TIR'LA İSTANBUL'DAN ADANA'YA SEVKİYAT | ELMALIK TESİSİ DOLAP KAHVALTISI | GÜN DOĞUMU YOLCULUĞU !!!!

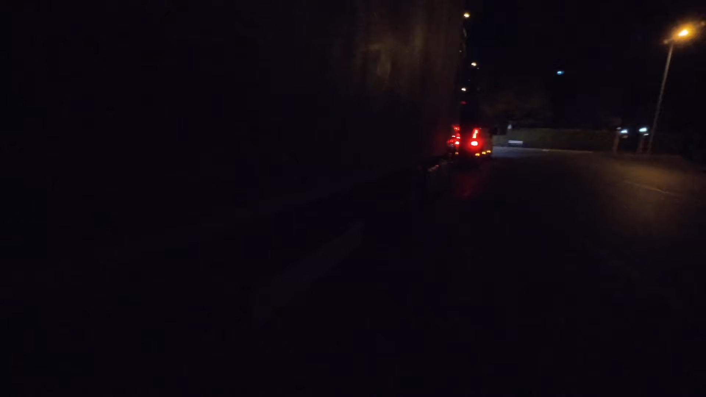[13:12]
Yalnız şu öndeki abinin gitmesi lazım ki benim genişten alıp çıkmam lazım oradan. O da maşallah hiç istifini de bozmuyor.
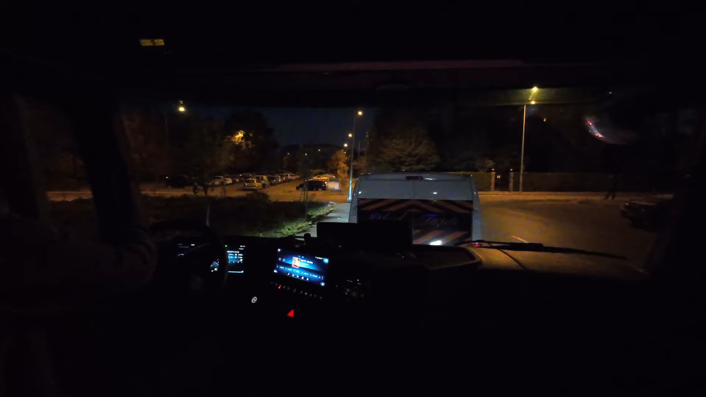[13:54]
Yolumuza çıkıyoruz ama şu servisçi sağ olsun çok güzel bir şey yapmış. Tam çıkacağım yerin önüne arabayı bırakmış. Bir de içinde beyefendimiz. Hayır, şimdi normalde sağ tarafa dönecektim. Genişten alıp. Bu adam olduğu için dönemeyeceğim.
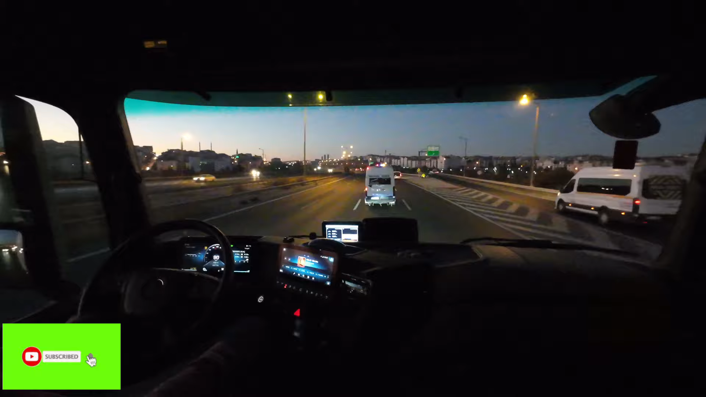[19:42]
Evet, abimiz de otobanda yolcu alacak. Bak bak bak bak. Gitti, adamın önüne kırdı.